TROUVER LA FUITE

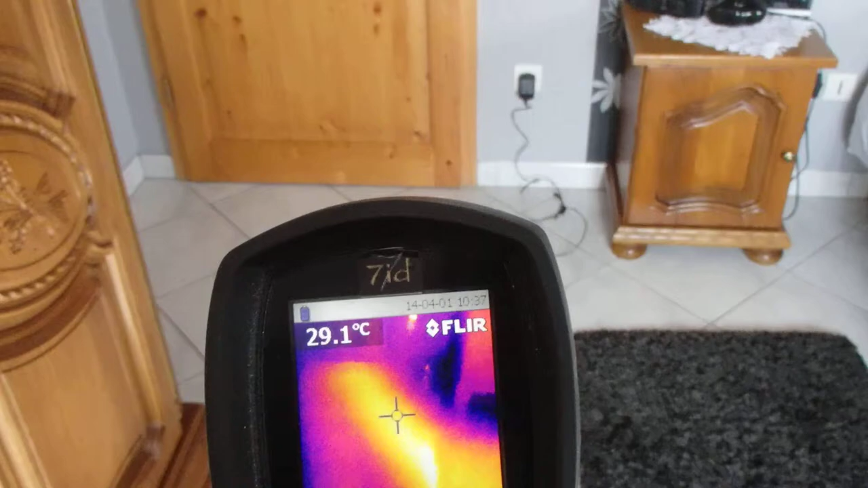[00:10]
On screen: spot 29.1°C
Puis, en les suivant, je me suis aperçu d'une nappe d'eau chaude résultant d'une fuite.